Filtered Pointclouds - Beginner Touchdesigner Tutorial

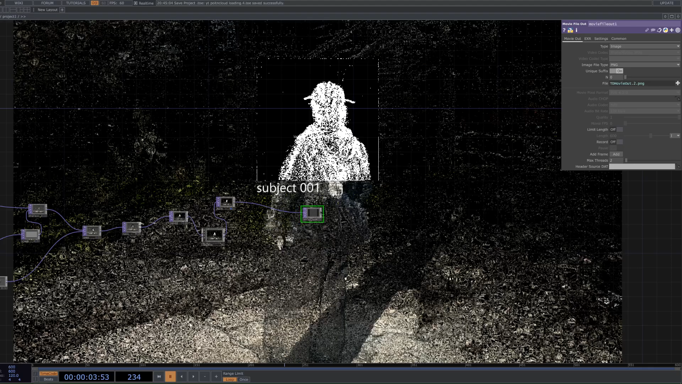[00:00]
Hi there welcome back to another TouchDesigner tutorial.
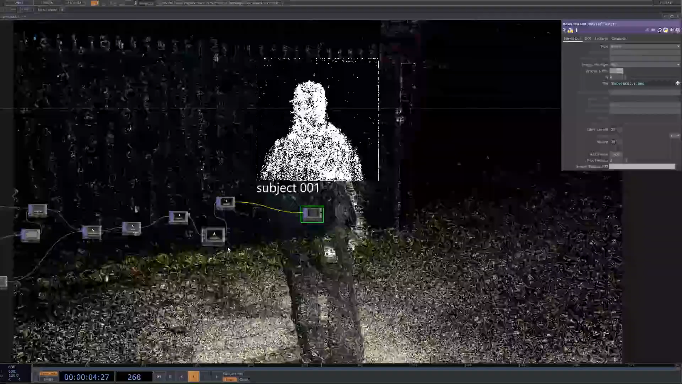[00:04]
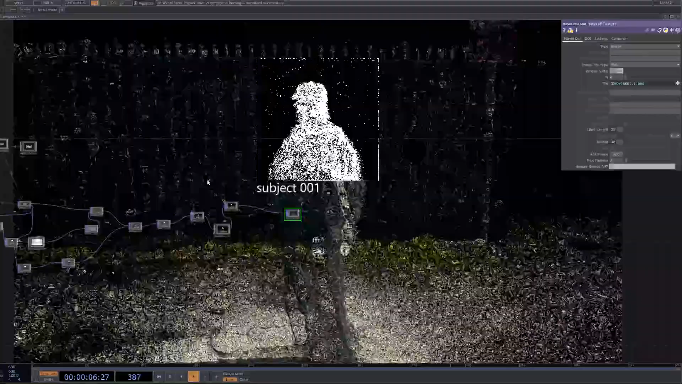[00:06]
Today we're going to be looking at creating this point cloud effect in TouchDesigner with a few different little options
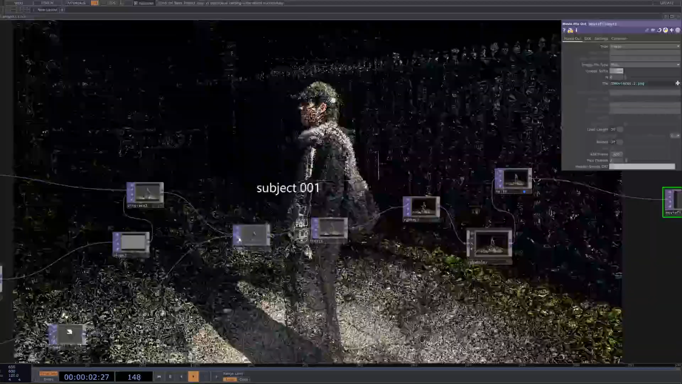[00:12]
that we can sort of cycle through like so.
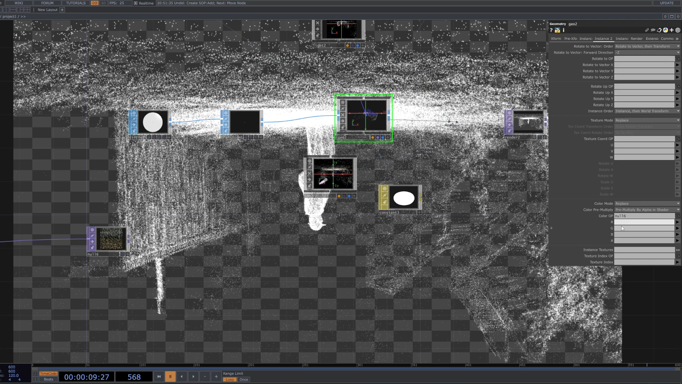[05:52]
So that is our point cloud. To get the color we can go over to our instance 2 and then we have our color op down the bottom and set the rgb to be r and then g and b like so. And you can see here again the color's not quite right so maybe you want to drag the constant up maybe you want to leave it as is. You could play with the constant here of this or turn down blending transparency and then play around with the light if you want to do so. I'm not really going to get into any of that for today's video. It's worth noting that point clouds
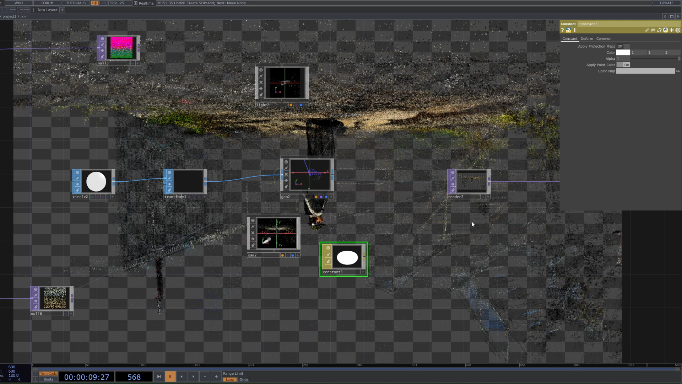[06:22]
will be orientated in weird ways like as it is right now. So you will probably want to go into the transform tab and then
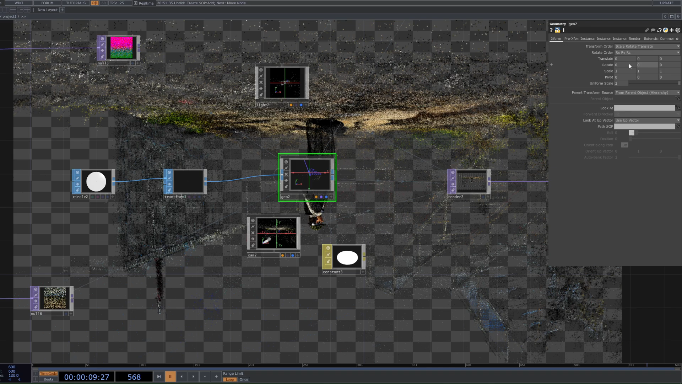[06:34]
for example type in negative 180 which is not on the right axis but here.
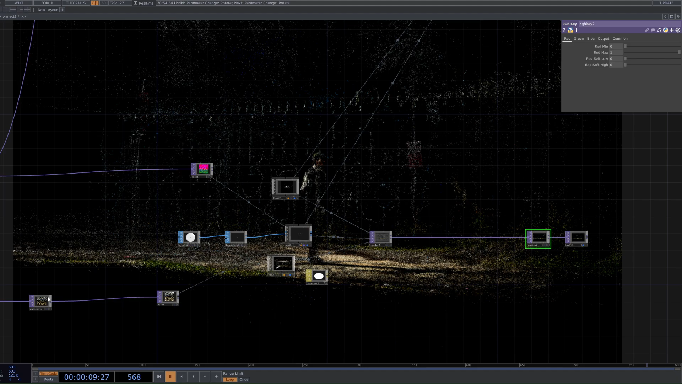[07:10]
Drag the alpha back up. You might want to play with the size of the particle make it a little bit bigger maybe 002 like so. Yeah all is seeming well. I am just going to make sure we didn't leave anything off. I don't think we did. I'm cool.
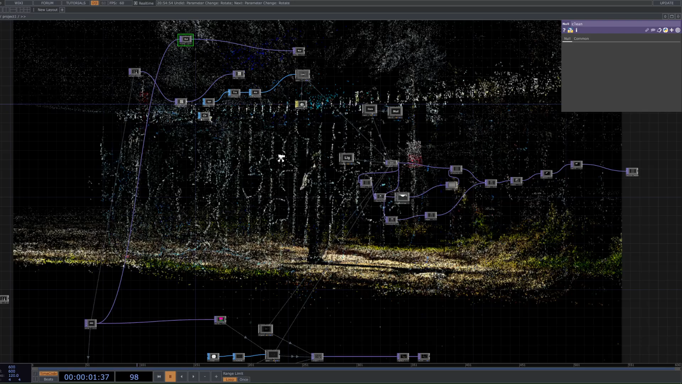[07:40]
Cool, cool, cool. All right. So the next thing we want to do is I'm going to delete this just so we get some more power and then also is create the square and the text and the blur. So essentially what is going on is we are doing two passes. One that goes into a rectangle which blocks out an area of the image where we don't want to do any blurring or displacing and then we
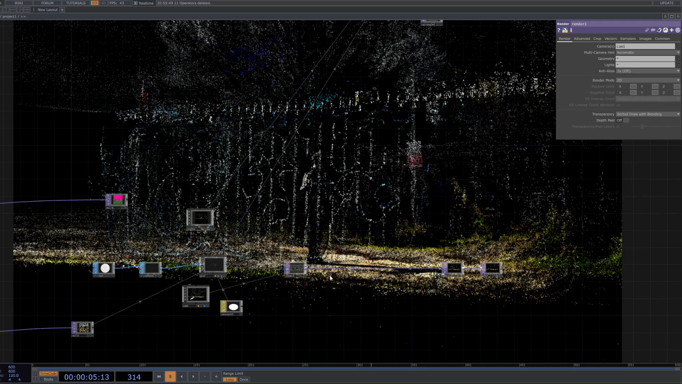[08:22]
displace that with the original image and then we add in the rectangle over the top to sort of put emphasis on the area where we haven't displaced the image. So if that doesn't make sense to you don't worry we're going to go over it just now. Another thing you might want to do really quick is under the rotate tab on any one of these axes really but I might do it on the y here is type in abs and then capital T time dot seconds
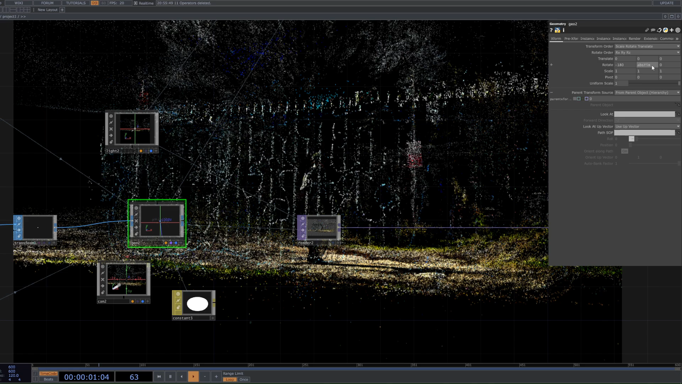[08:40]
and then usually for geometry rotation I will multiply this by 10 just to make it a little bit faster
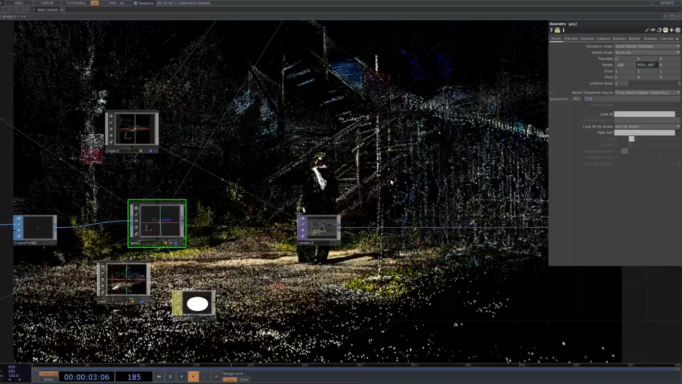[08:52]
and you can see this just does a slow pan of the geometry like so which is quite cool. Cool, so let's go ahead and add in the displacement. So I'm going to go ahead and insert a rectangle.
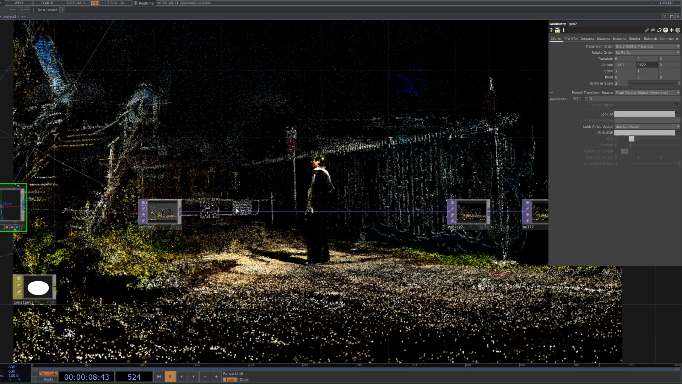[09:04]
Now if you want to do the touch designer blob tracking you could you'll need to take the information and then render out the blob separately and then do the same effect.
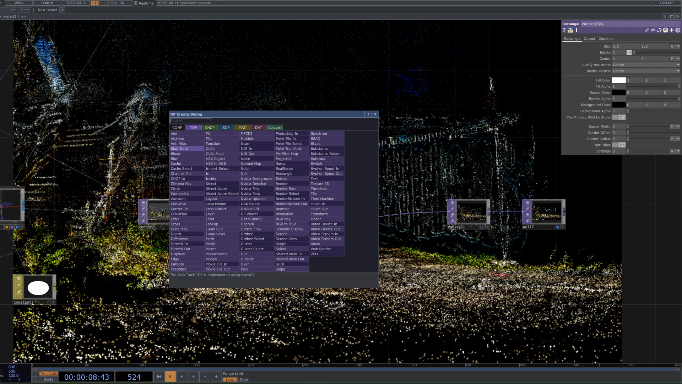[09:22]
I won't be doing that in this tutorial as I'm trying to keep it quite condensed and short but if you sort of understand what it is that I'm saying here and that intrigues you let me know and I would love to do a tutorial on that also.
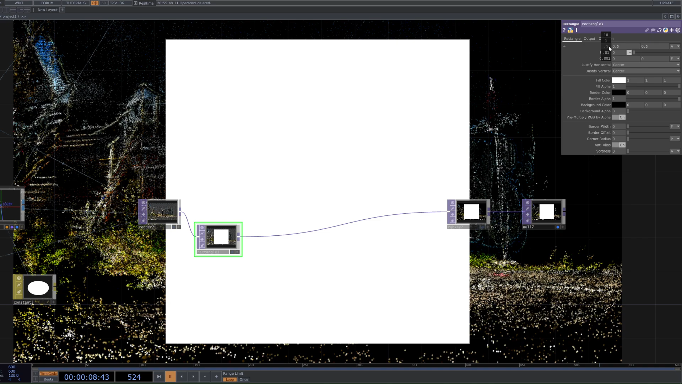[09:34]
But just with this blob today we're going to scale this down but going to tip the way I'm doing this is by holding down my middle mouse and then sliding left or right.
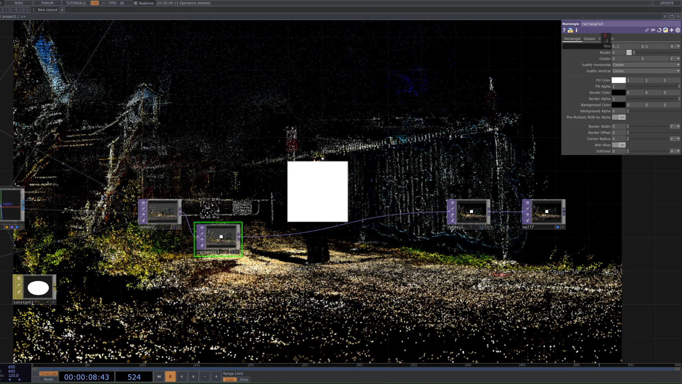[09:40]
I also might want to zoom in on my camera so on my camera if I go to view I could try like an orthographic view if I want to do everything sort of scaled to the same size.
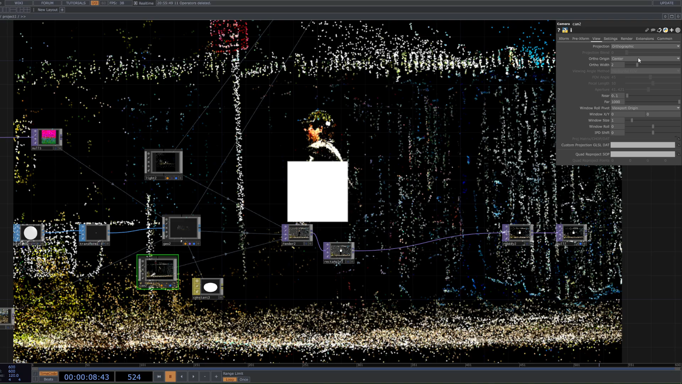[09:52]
Perspective works as well so maybe on view and then just zoom in like so.
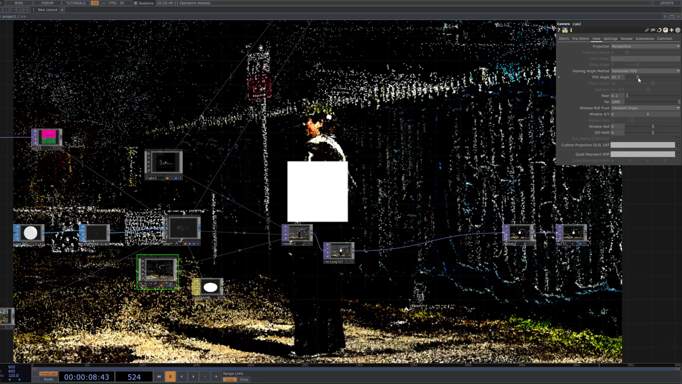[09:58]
Yeah that's cool. And then again we can translate these.
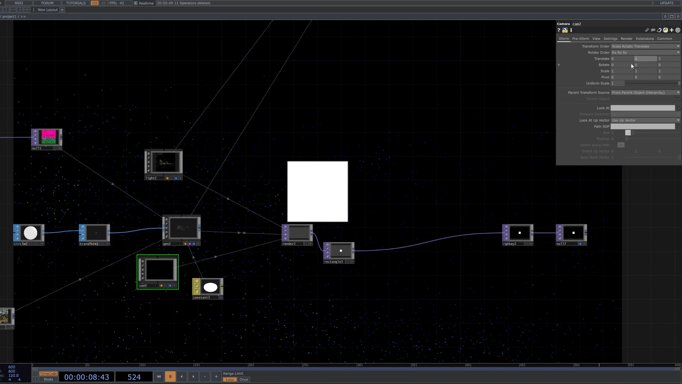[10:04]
It's probably easier to just translate the geometry like that and then put the sort of head over the square like so. Again you might not be using a person in this situation and you may not even want to use a rectangle we might want to use a sphere or a different shape.
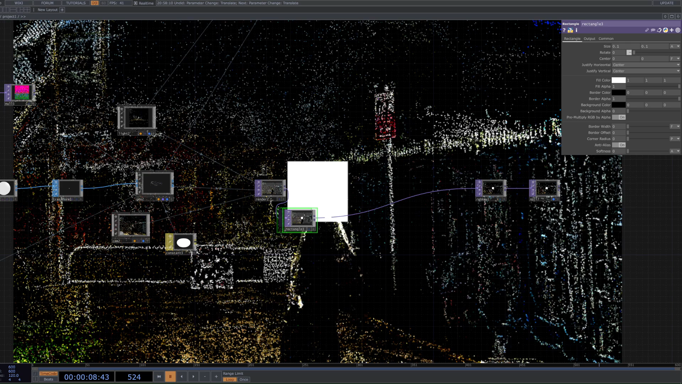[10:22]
But I like with this rectangle sitting so that is good for now. What I'm going to do is hide the background so it's a little bit easier to follow.